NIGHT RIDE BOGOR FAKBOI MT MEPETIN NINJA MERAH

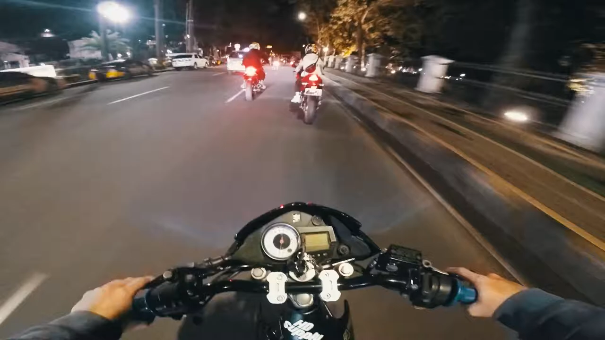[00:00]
Adlan kenapa pelan-pelan si Adlan nih, tadinya kekebutan Adlan nih
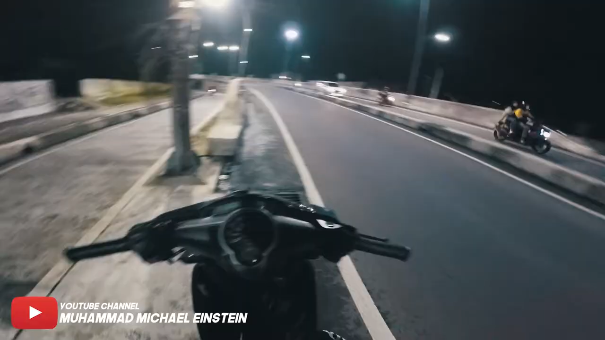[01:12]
Rame NRnya, tapi gak tau rame apa kagak ini, anjing si Ical ramah banget Ini kita nyalain aja dulu,
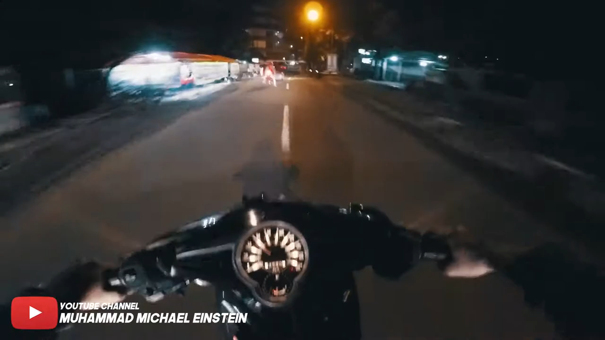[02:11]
Disini licin nih Banyak ini, tuh Banyak pasir, hati-hati ya kalian Kalo lewat itu tuh gujir Belokan gujir lah Banyak ini pasir Mantap Ini cuacanya Cuacanya good banget anjir Gak mendung sama sekali
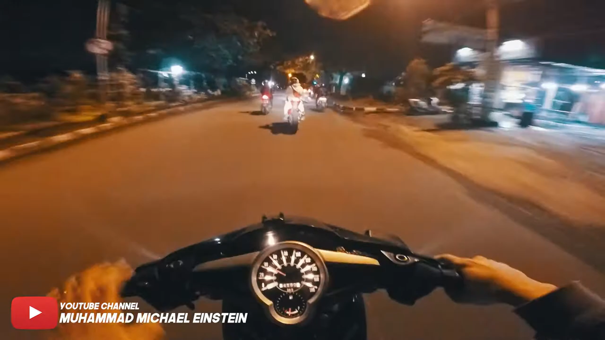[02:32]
Adem Tapi gak tau Nanti kedepannya bakal hujan apa enggak Ini motor gue standar boy Pasti susah ngejar dua setengah ke atas
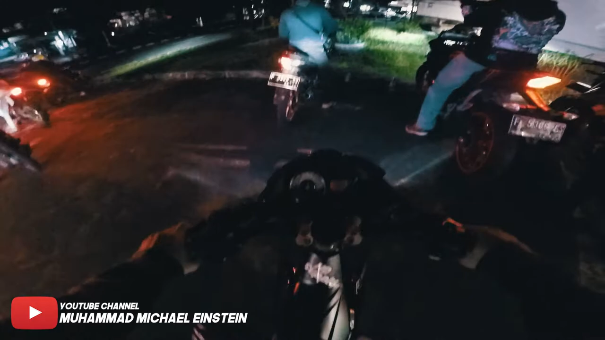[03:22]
Motor Rangga Anjing Satri FU Bocak nih anjing Bocak anjir Ini posisi readingnya Jauh banget anjing Dari awalnya
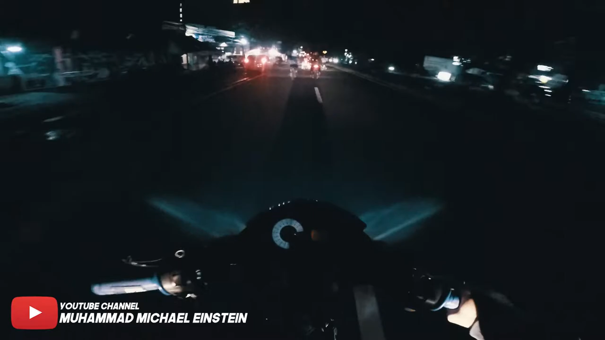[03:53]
Iya ini Enak banget anjir Sekarang Bener Gak motor lo jadi enak gak Cuman gak enaknya Tetep aja sih Posisi readingnya Kayak ricat anjing Tambah parah Ini jadi fatbar Fatbar Alal-alal ricat anjing Kocak Oh iya
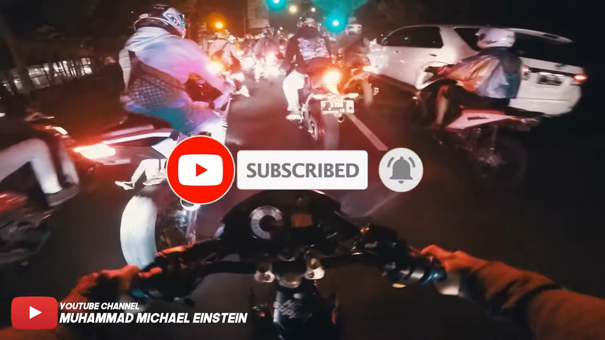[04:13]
disini Jadi banyak nih Yang NR Ada Hical Ada R15 Ada Rangga di belakang Ada anehnya Sikit Ada Sikit Ada Adlan Ada Vandy
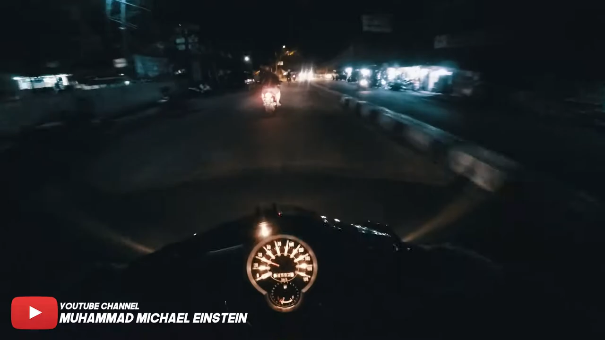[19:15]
Gelap banget anjir ini Jadi naik ratenya segitu aja ya Conten naik ratenya Jangan lupa subscribe like dan komen video